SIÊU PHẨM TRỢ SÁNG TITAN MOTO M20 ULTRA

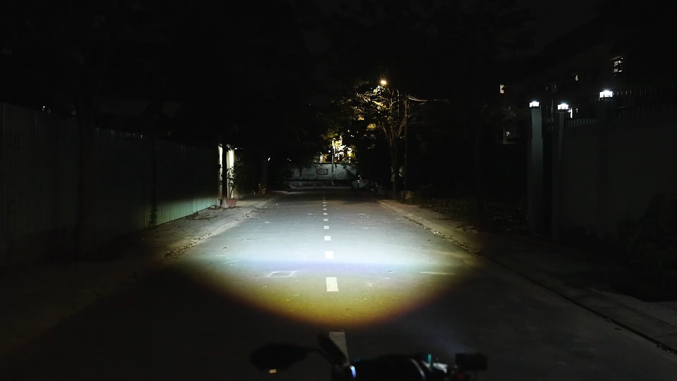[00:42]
là hình ảnh có trắng pha vàng Nhưng ưu điểm của M20 Đó chính là Nó gần như là sự kết hợp của hai con M10 lại Tạo thành một cái bộ đèn luôn Thì hiện tại em đang lắp trên một chiếc ad 155 Cải thiện ánh sáng jean của mình hơn Đi đêm cực kỳ an toàn Đối với ánh sáng cốt Thì nó sẽ nằm ở khu vực như thế này Ánh sáng trải đều dưới mặt đường luôn Ánh sáng cốt trắng Thì cái nhiệt màu này nó rơi vào khoảng là nhiệt màu 6 ngàn Mặc dù là hai cái làng đường này cũng rất là rộng Nhưng mà cái quả M20 này Nó phủ gần như là đều luôn Ánh sáng từ dưới đi lên Trải đều Mịn